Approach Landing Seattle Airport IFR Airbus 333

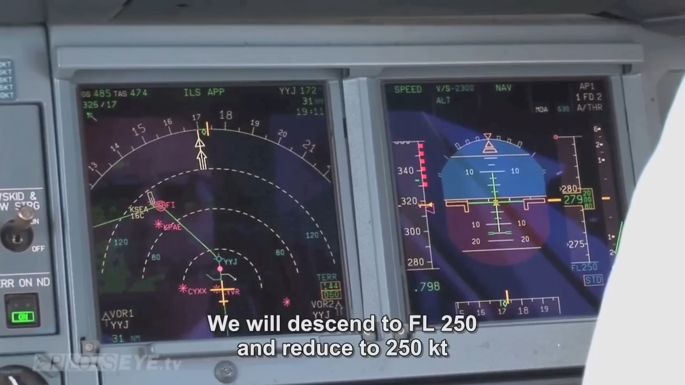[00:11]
Wir gehen auf 250 runter und reduzieren dann auf 250 Knoten.